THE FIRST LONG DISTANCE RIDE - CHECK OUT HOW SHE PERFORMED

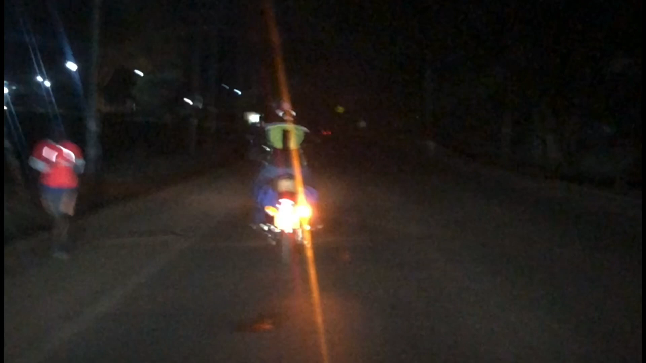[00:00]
I don't know what's the earliest you've ever started a ride.
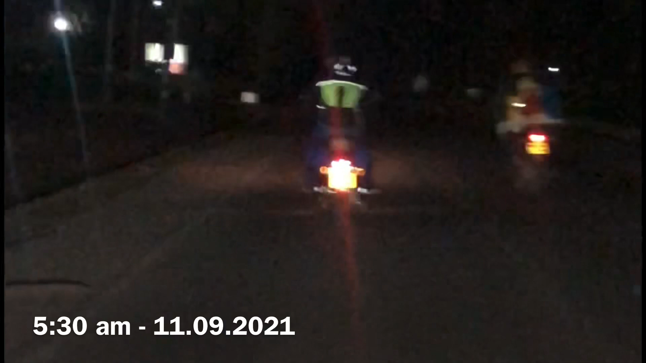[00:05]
It's now 5.30 in the morning. This is the second time I am starting a ride this early.